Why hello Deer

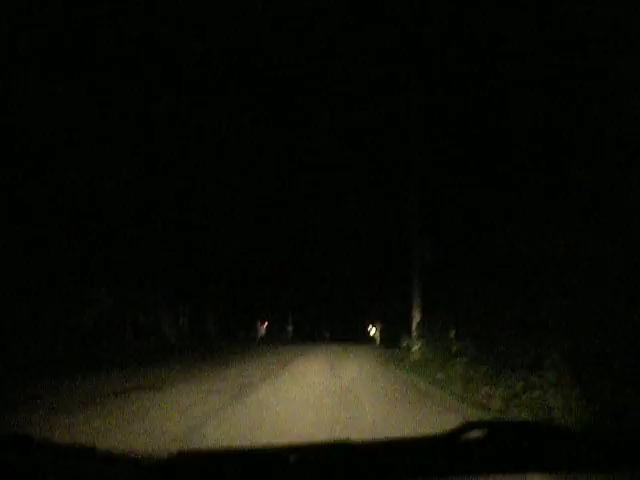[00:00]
Told ya. Told ya. I felt it. Told ya. You coming towards us? Oh, little baby. Oh, come on out.